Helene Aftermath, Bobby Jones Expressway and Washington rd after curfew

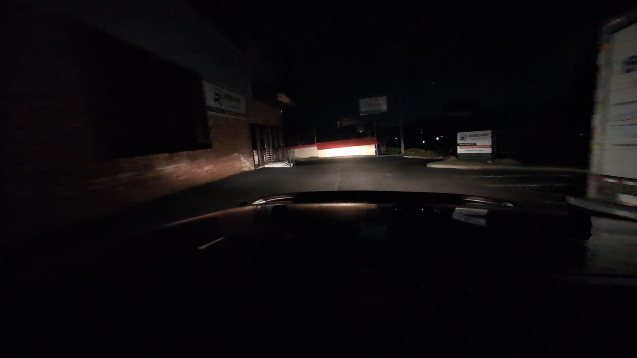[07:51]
And all I needed was that guy just right behind me for no reason at all. Ooh, let me get behind him. Yeah, my brights are on because it's fucking blacked out and there's shit in the road.